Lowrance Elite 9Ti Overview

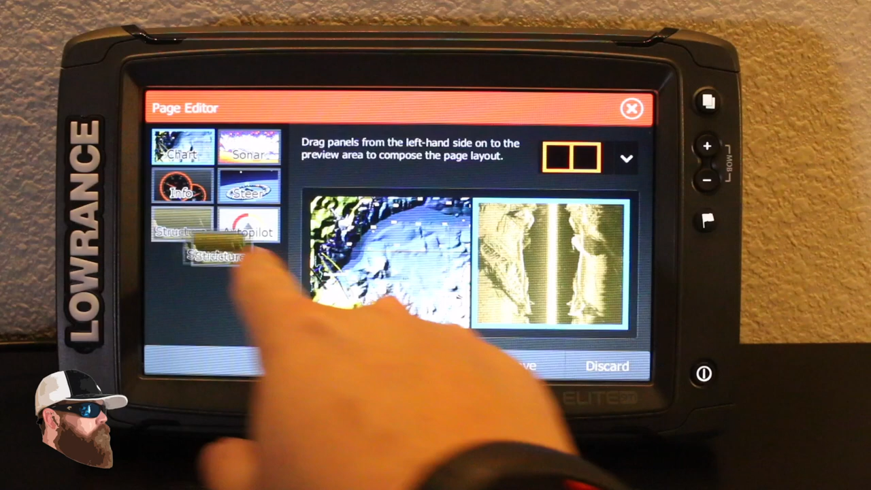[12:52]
And then, of course, I want to change that again. And I'm going to put my map up there, my side scan at the bottom, my down imaging up there. I like it. Hit save.
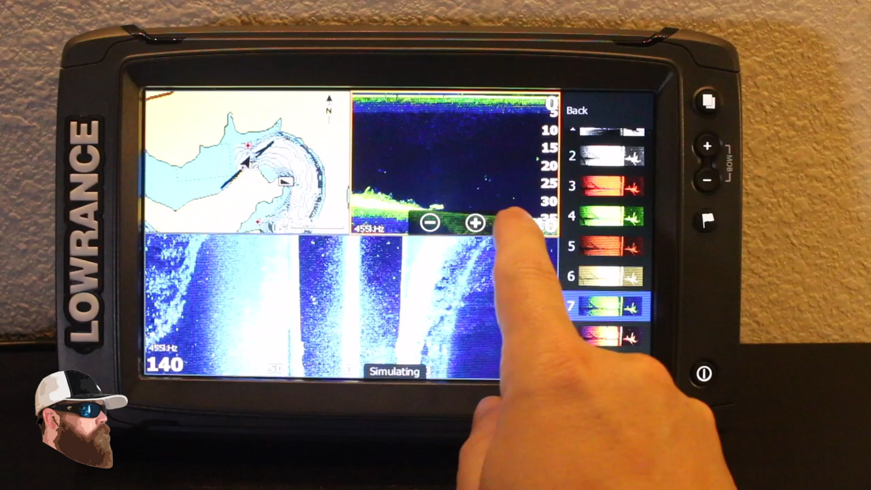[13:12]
Now I've got my setup, but I am going to change things up. This one right here, I like to look at the green and blue. So now that little green dot, which is a fish, pops up really well on that dark blue contrast.
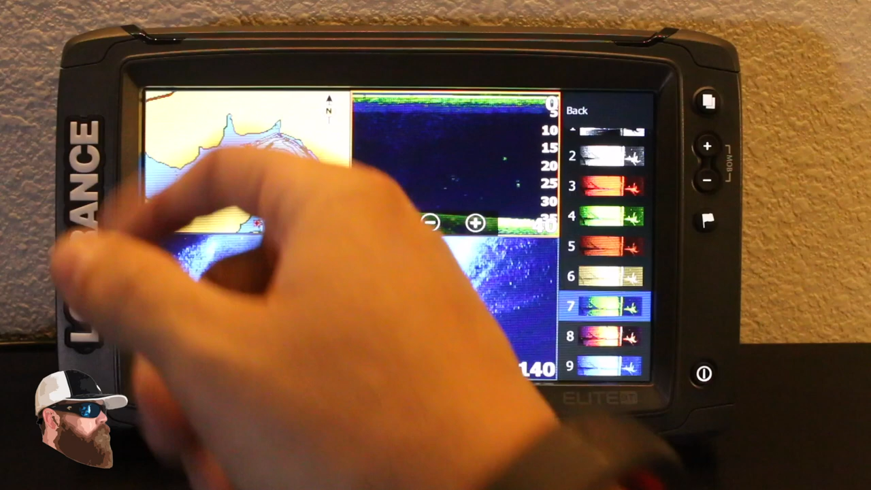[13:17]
And then, of course, I've got my maps as well.
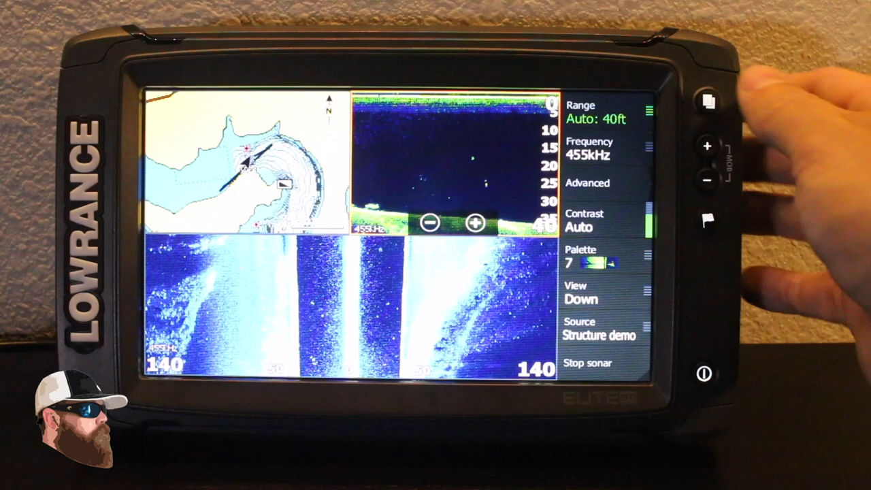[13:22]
Hit pages one more time to go back to the main menu. So over here, I've got all my waypoints listed. I'll have all my routes that I've previously have done, maybe a trail that I'm laying down,
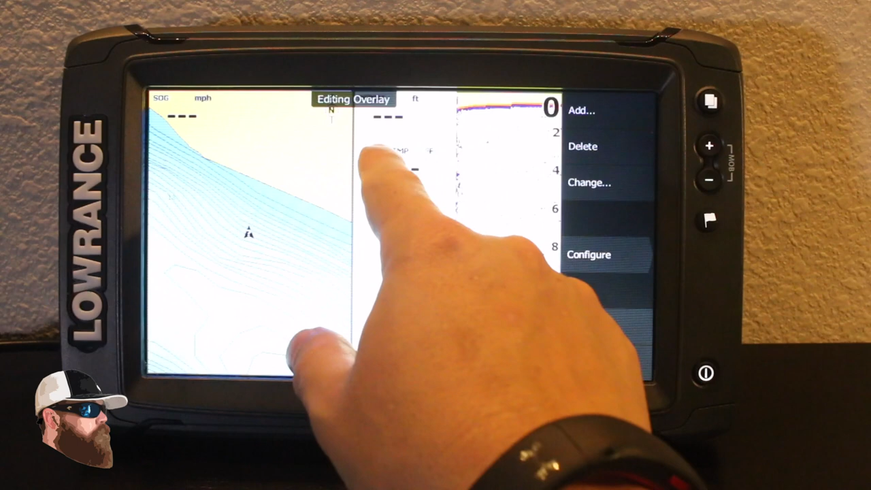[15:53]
So it does snap to center. So that's really, really nice. I can add, delete, change, configure, all that information in there. So if I wanted to make the size of that a lot larger, I could take it to the large size.
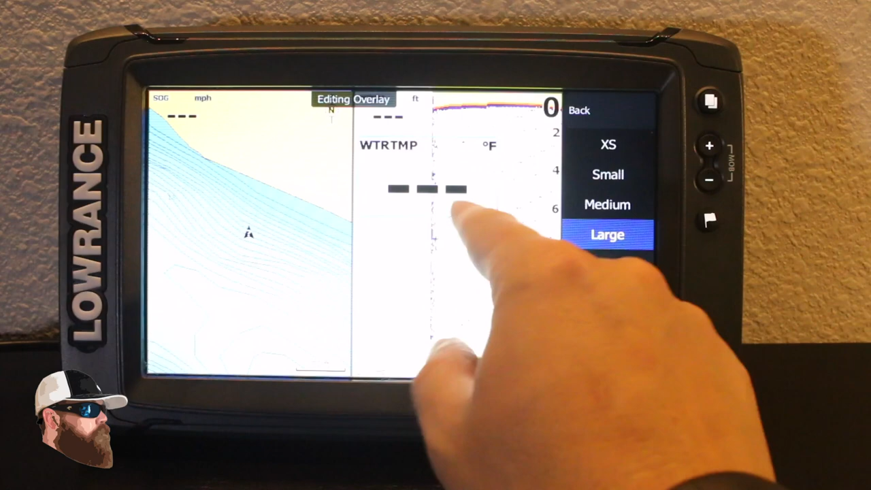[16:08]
And you can see how it jumped up there really, really big. In my case, I just keep it in a small setting.
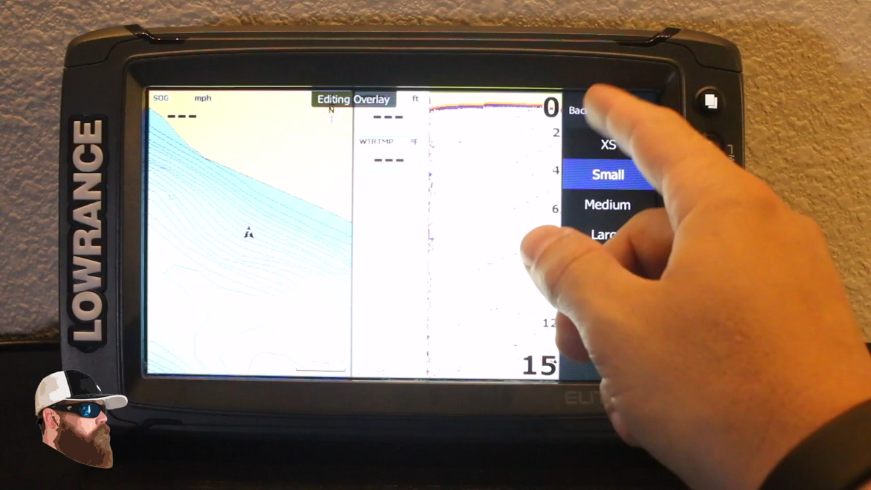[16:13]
Now, of course, I can also drag that to the other side if I don't want it there. I mean, I can put water temperature right in the middle of the screen if I felt like it.
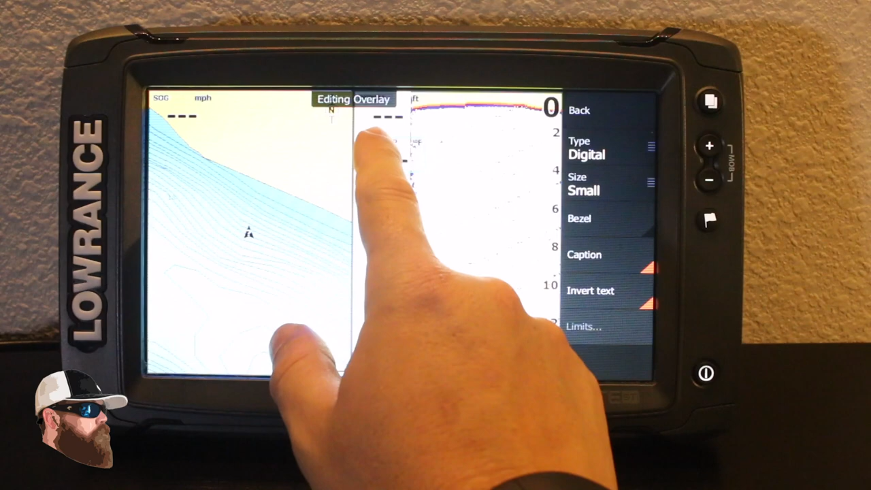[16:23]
But I have it right here associated with my sonar. Same way with my depth. And then I have speed over ground here.
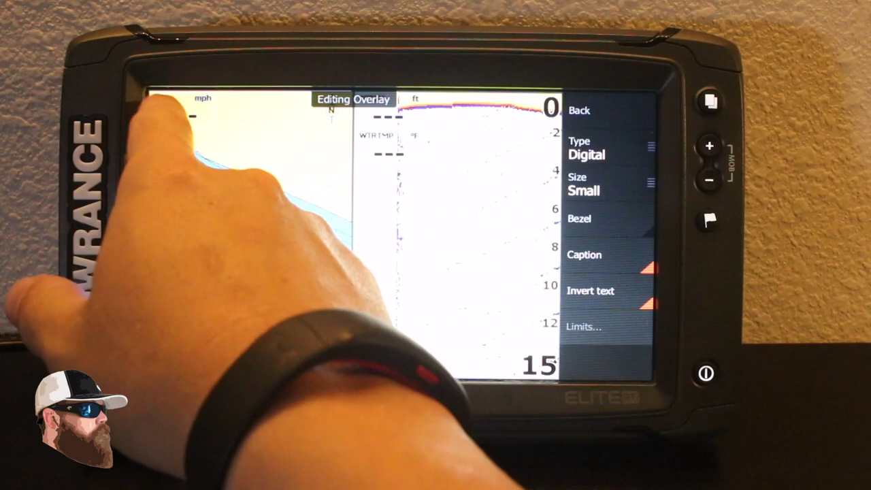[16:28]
I'm not typically going very fast. So that one's not as important for me.
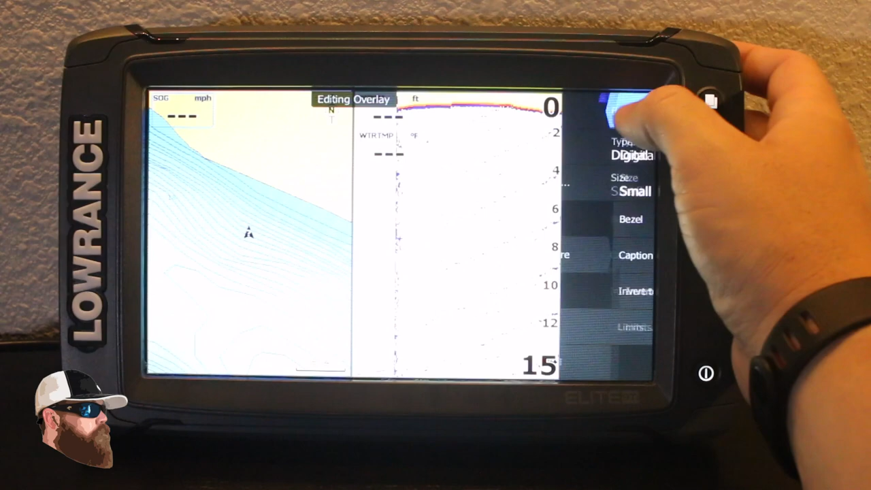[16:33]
So let me go into here and delete it. It's that simple. You just highlight it. The blue ring goes around it and hit delete. So pretty straightforward.